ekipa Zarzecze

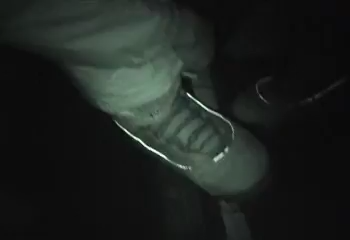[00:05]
Za chwilę będziemy wymiatać. Witam wszystkich z Białego Krzyża.
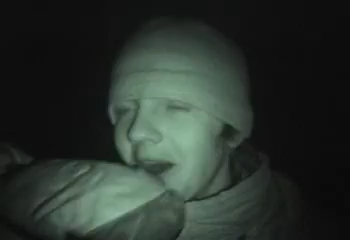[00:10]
Dzisiaj, kurwa, czekaj, jeszcze raz. Który jest dzisiaj?
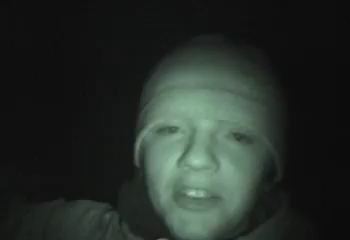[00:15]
Witam wszystkich z Białego Krzyża. Proszę tu spojrzeć na to. Biały, puszysty, elegancki śnieg.
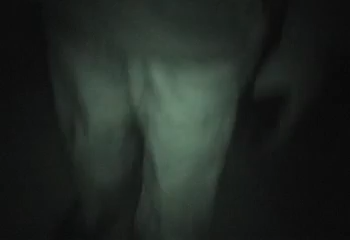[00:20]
Właśnie w tych warunkach śniegowych odbywamy nasze nocne jazdy na deskach.
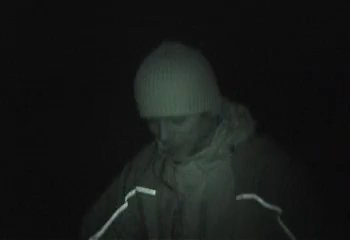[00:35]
Widzicie, ma ugięte nogi, szeroko kolanka, ręce rozłożone. Jedziemy.